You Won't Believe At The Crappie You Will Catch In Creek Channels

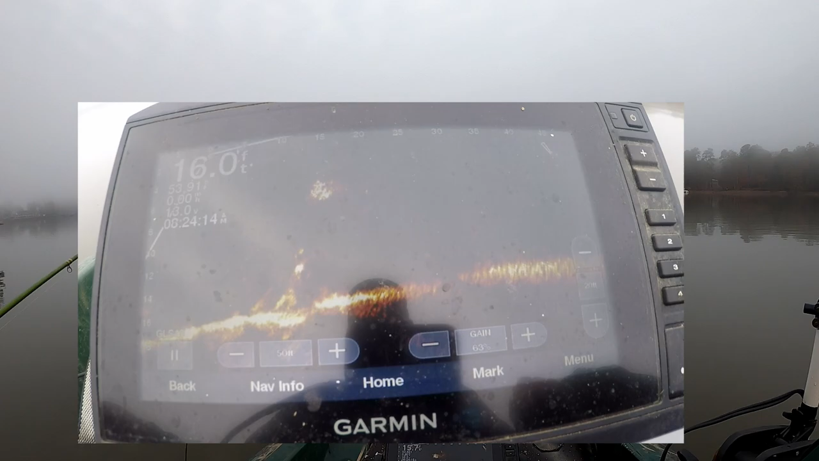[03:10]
On screen: depth 16.0 ft
everything but there's one on top of this stump or pile or whatever it is right there oh he's interested